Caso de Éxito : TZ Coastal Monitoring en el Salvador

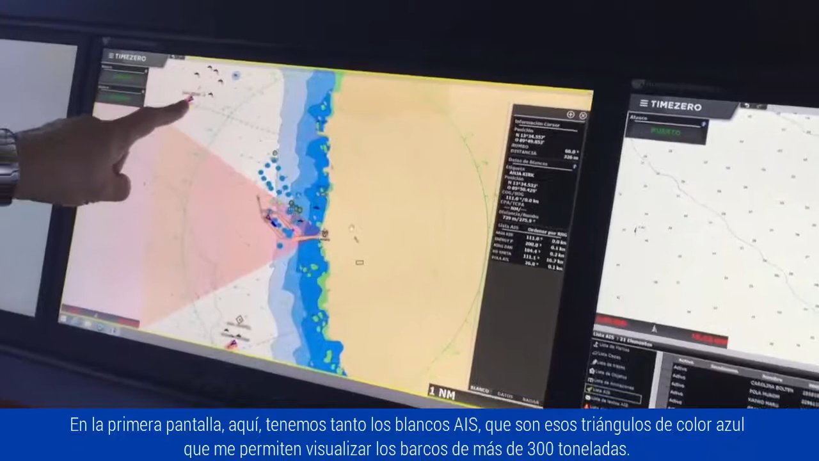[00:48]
que son esos triángulos de color azul, que me permiten visualizar los barcos de más de 300 toneladas,
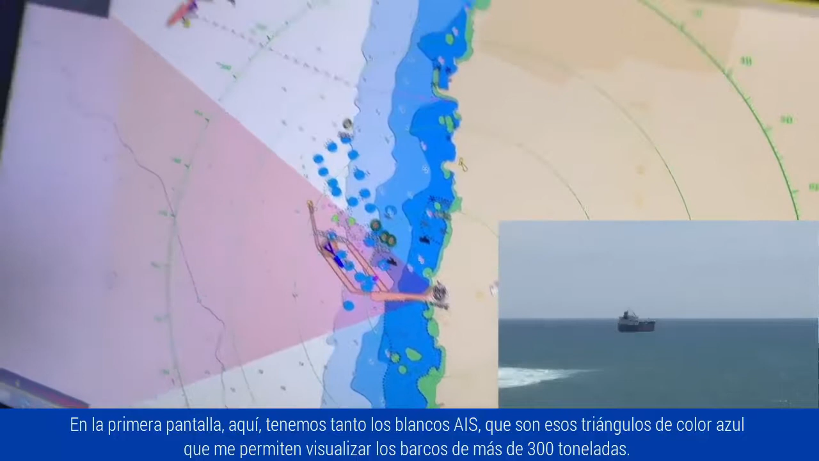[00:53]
pero el radar y la adquisición automática de blancos ARPA,
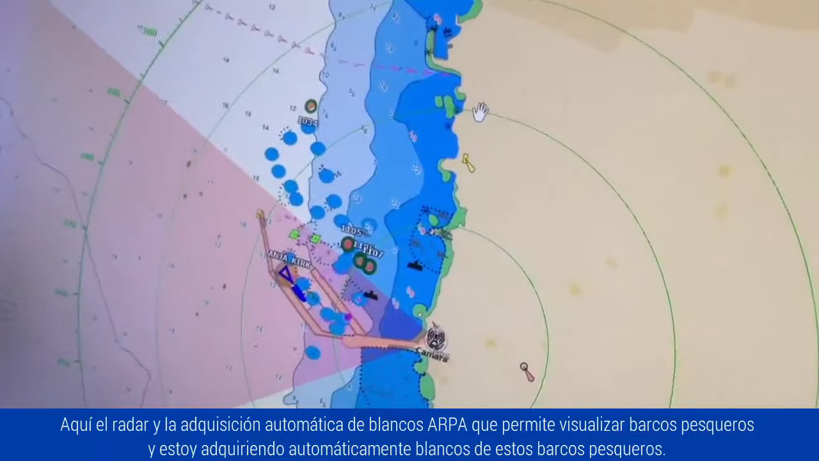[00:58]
que permite visualizar barcos pesqueros,
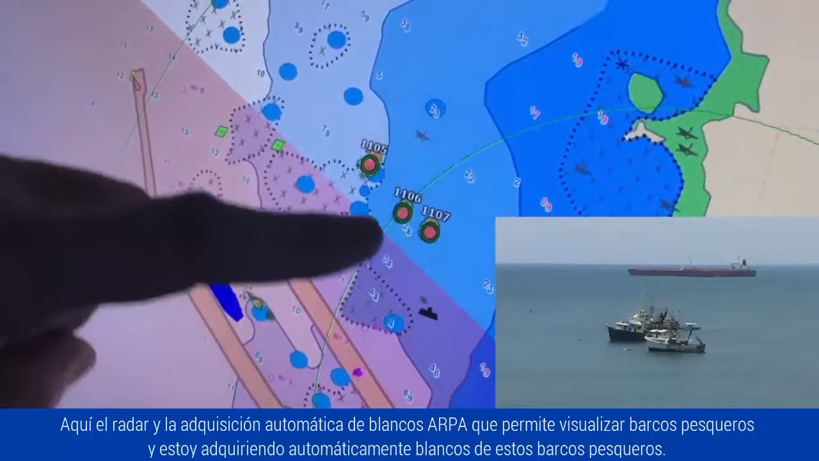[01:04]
y estoy adquiriendo automáticamente blancos de estos barcos pesqueros.
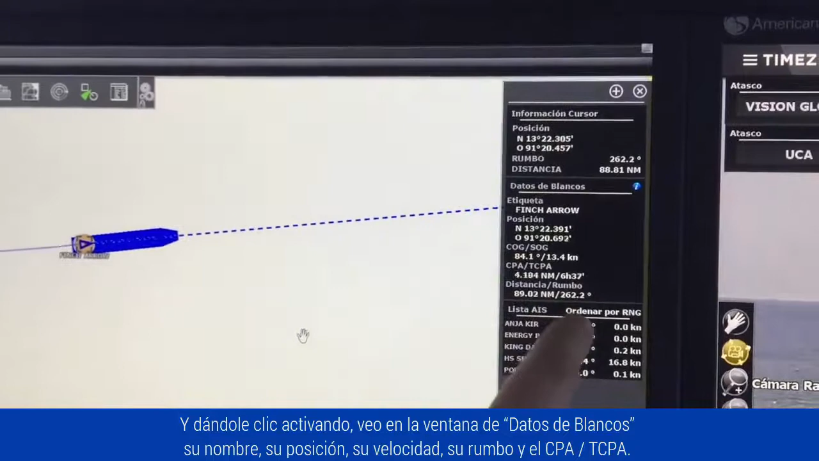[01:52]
su rumbo y el CEPA, TSP.
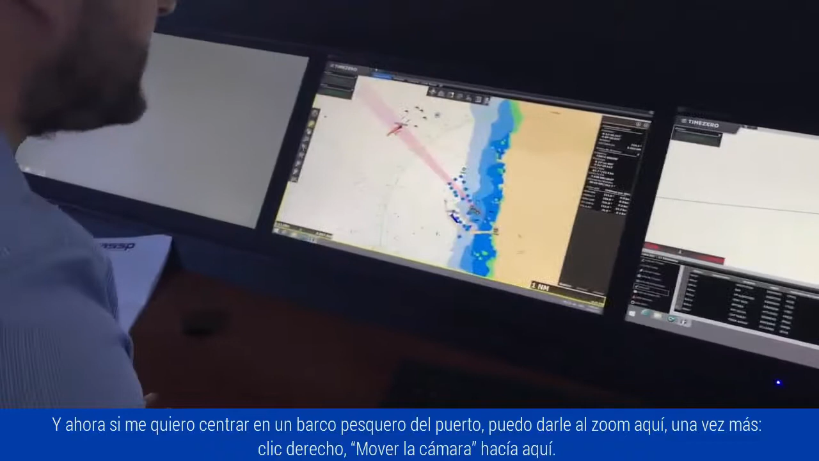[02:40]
Y ahora si me quiero centrar en un barco pesquero del puerto, le puedo dar un zoom aquí, una vez más clic derecho,
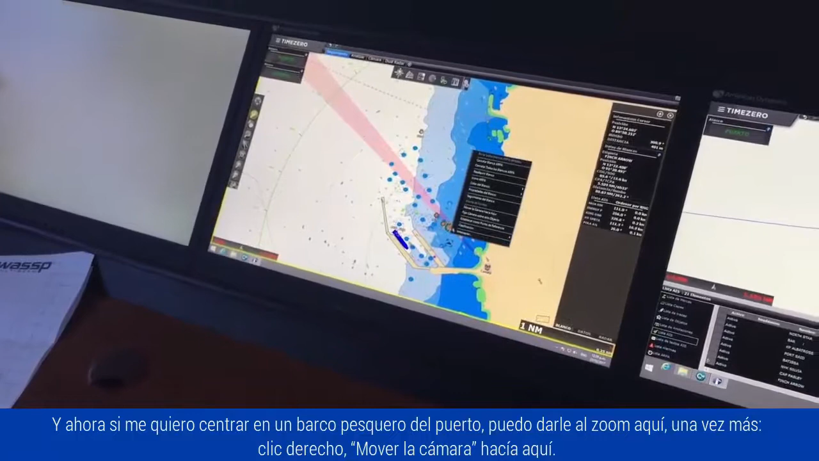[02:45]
mover la cámara hacia aquí, y ahora automáticamente estoy trackeando uno de los barcos pesqueros amarrados en el puerto de Acapulco.